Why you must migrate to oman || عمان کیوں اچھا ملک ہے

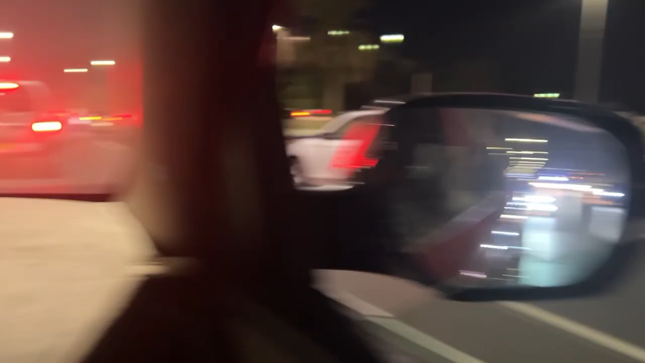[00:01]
देखो भाई एम्बुलेंस आ रही है, अभी रास्ता कैसे साफ हो रहा है, ट्रैफिक हालांकि जैम है। ये आई एम्बुलेंस, सबने साइडों पे की गाड़ी और ये एम्बुलेंस निकल गई।
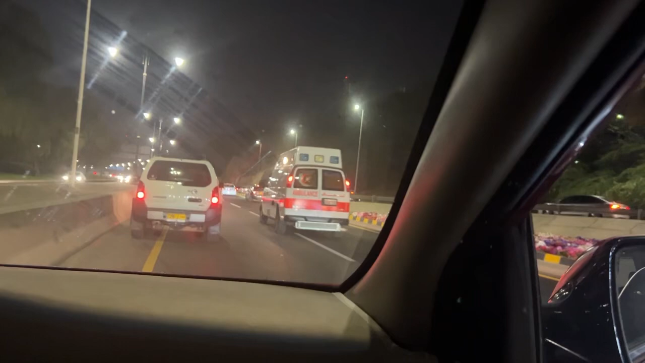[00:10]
ये देखो कैसे ट्रैफिक जैम के बीच में से एम्बुलेंस निकलती है, यहाँ पे रास्ता देते हैं लोग।